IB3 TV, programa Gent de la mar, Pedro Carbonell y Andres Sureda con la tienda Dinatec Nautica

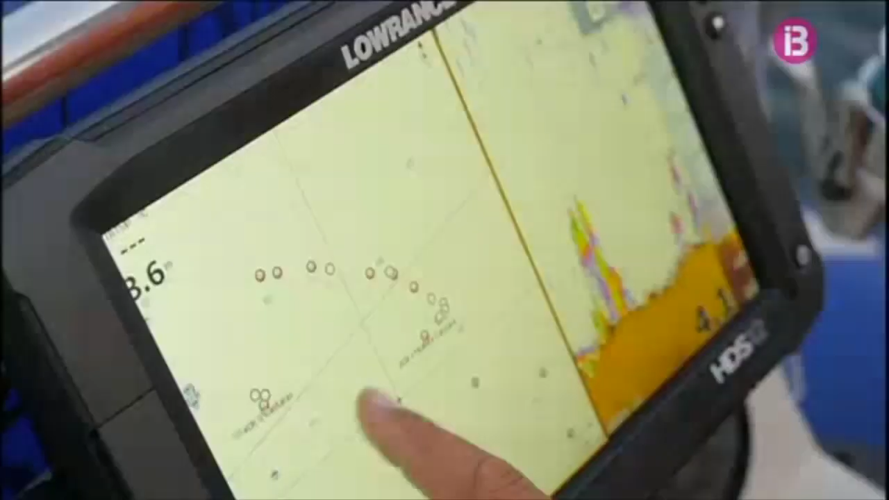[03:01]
En aquesta d'aquí vermella, hi vaig agafar dos carrotjos, una moller i una cantra.
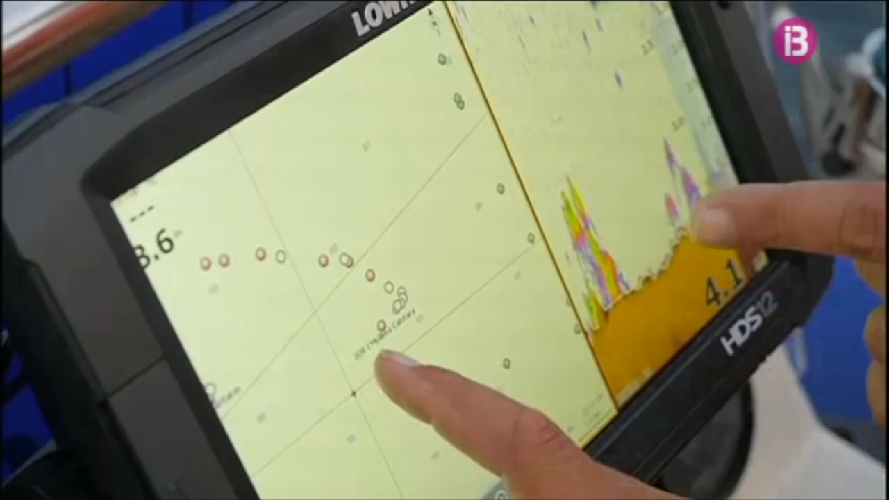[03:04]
Després, un altre dia, en aquesta d'aquí, vaig agafar quatre carrotjos i tres cantres. I les blanques? Les blanques no vaig agafar res.
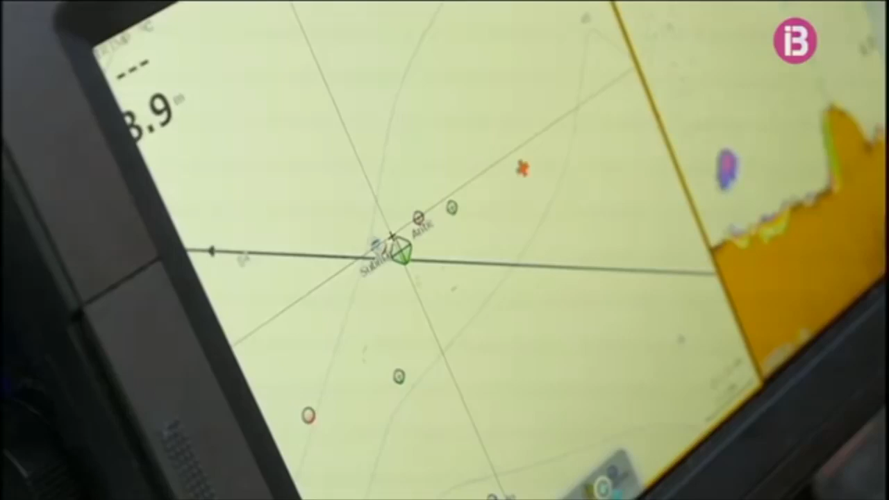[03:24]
Però veus que està en el límite de la reserva, això és la ratxa de la reserva.
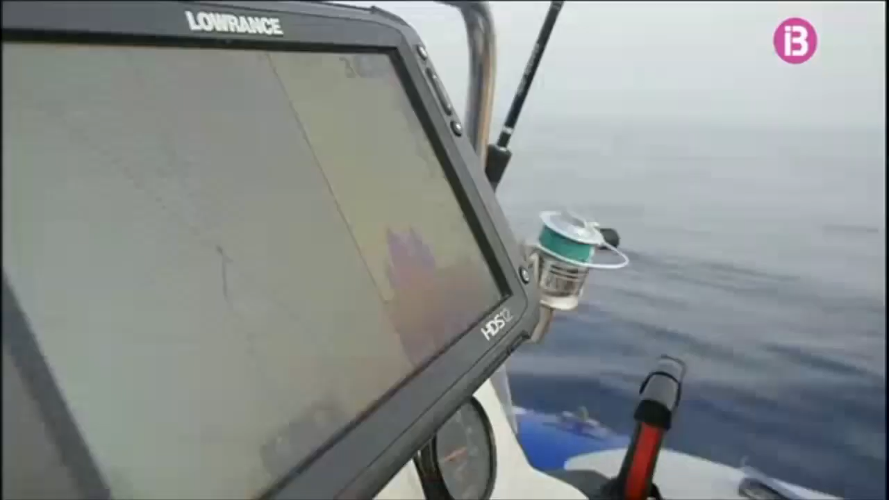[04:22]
Això és el peix, veus? Això d'aquí és el peix. Andreu, jo aquí ho provaria. No costa res provar-ho. Jo crec que és brutó, però... Bueno, dins el brutó de vegades també n'hi ha de carrotjos.